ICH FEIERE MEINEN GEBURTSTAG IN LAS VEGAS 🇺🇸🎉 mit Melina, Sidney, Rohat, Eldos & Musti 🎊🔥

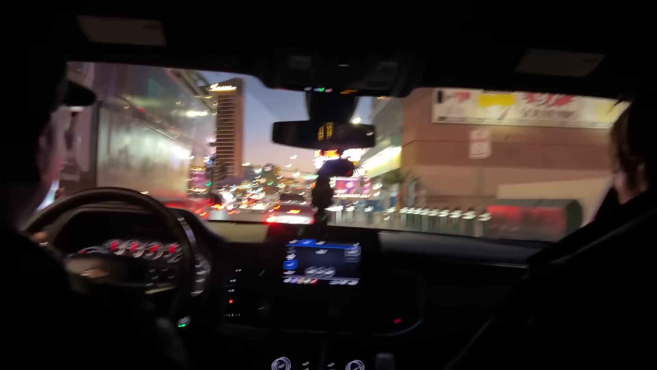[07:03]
Guck mal, wie geil das hier so aussieht, wenn du hier so durchfährst.
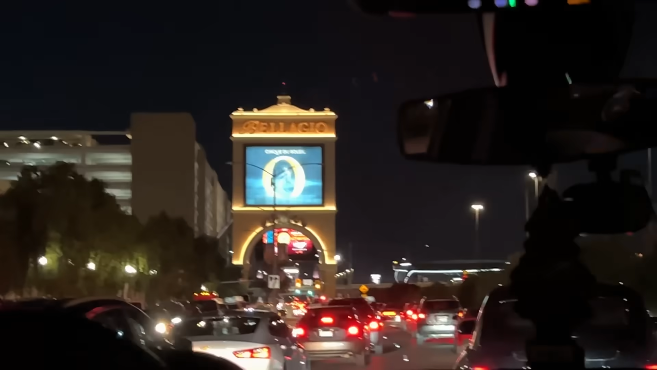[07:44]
Wir brauchen für vier Kilometer einfach gerade schon 40 Minuten. Ihr schwörst dir, Verkehr in Amerika bis jetzt komplett verwirrtet. Aber da ist Bellagio.